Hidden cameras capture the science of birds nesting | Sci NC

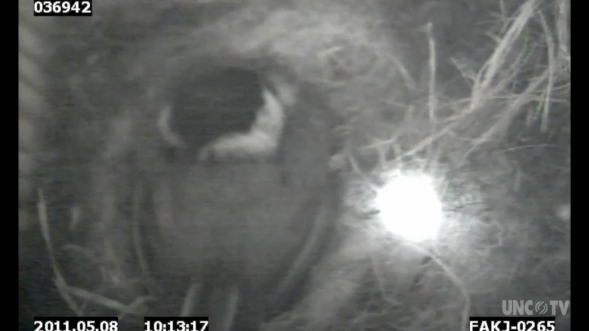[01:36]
Like most songbirds, the female Carolina Chickadee builds the nest. Once the nest is ready, the female lays one egg per day. Once there is a full clutch, the female begins incubating the eggs. And that is a really critical time for both themselves and the nestlings. So they need to keep the temperature of the eggs above a certain threshold in order for them to develop properly.
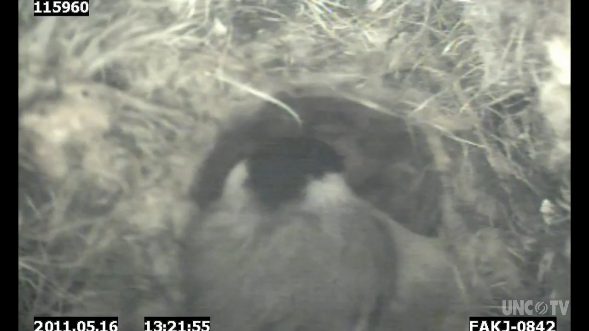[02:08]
The better the female builds the nest, the better she'll be able to take care of her little ones because she will be healthier.
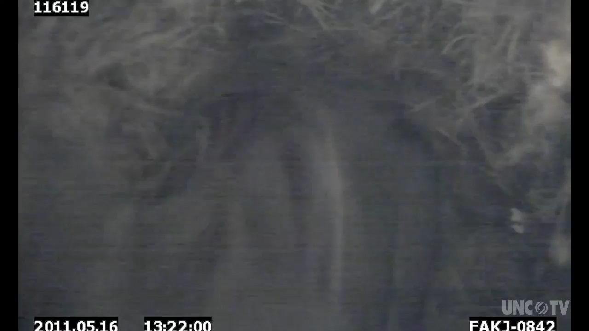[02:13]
So being on the eggs and keeping them warm means that they're not out foraging and taking care of themselves. So they have to balance this, their activity to take care of the eggs and keep them at an optimal temperature for development and taking care of themselves so that they can survive to reproduce again in a following year. And it seemed like a good opportunity for us to ask what is really critical about female behavior that's going to lead them to have a lot of reproductive success.
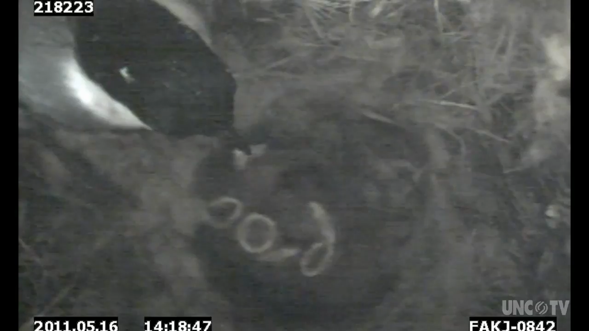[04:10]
Different types of insulation and different types of nest construction were used to adapt the nest to the climate. That allowed the female to stay stronger and take better care of her nestlings. This is an investment that they're making that might help them when they're incubating. So it might alleviate some of the pressure of being on the nest so often to keep the temperature of the eggs up.